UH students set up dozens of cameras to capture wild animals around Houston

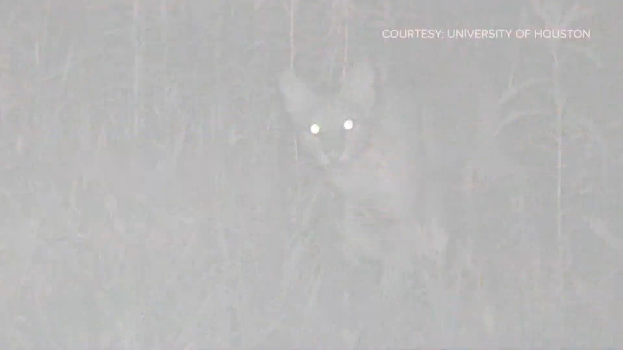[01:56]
Night vision helps to capture bobcats, which are a little more elusive. I mean, we're here. They're here. We've got to learn to interact.
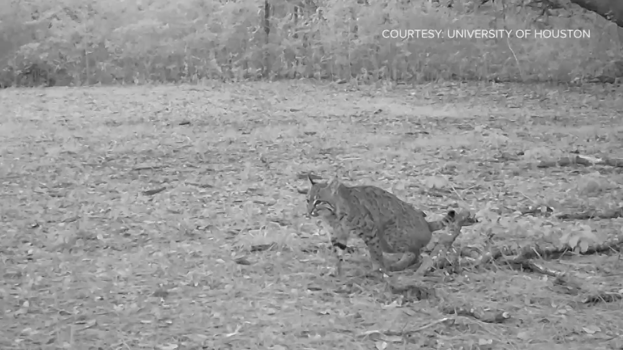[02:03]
In America's fourth largest city. I'm going to check one more time. The trio will return in 14 days to check out what the camera confirms.